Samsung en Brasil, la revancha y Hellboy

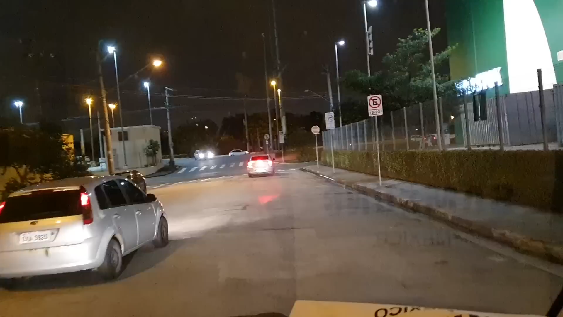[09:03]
no hay hoyo pero hay mucho bache a ver si se puede ver bien el tamaño de esta avenida, de esta calle, aquí son 4 carriles
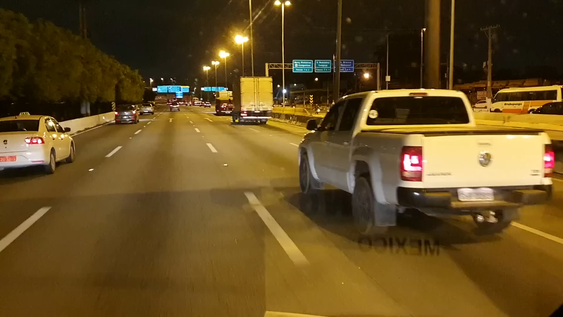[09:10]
allá son otros 2,
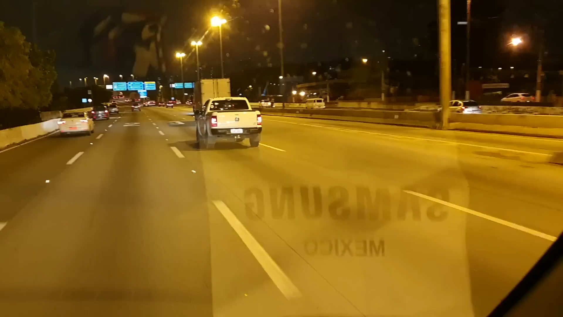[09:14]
6 y otros 2 son como 8 y luego aquí hay un río y del otro lado está el sentido contrario,